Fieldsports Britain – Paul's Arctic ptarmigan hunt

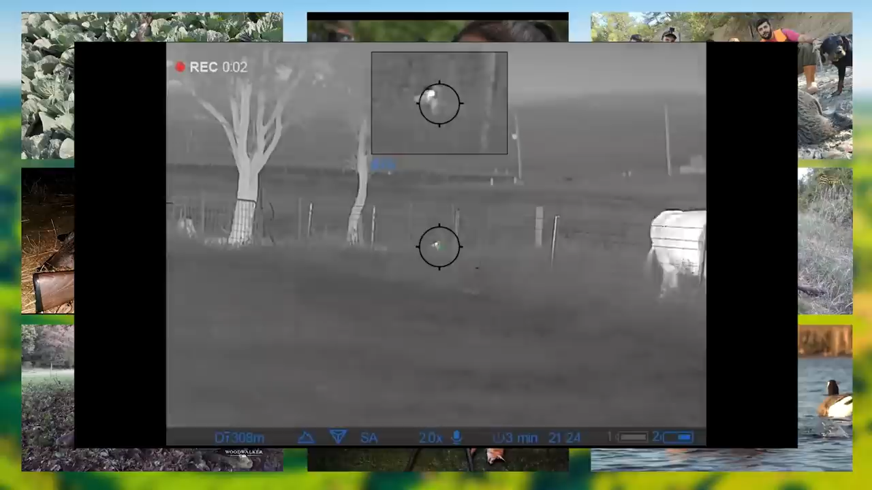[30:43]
He has a 308 with Thermi and XP50 and puts a few on the deck.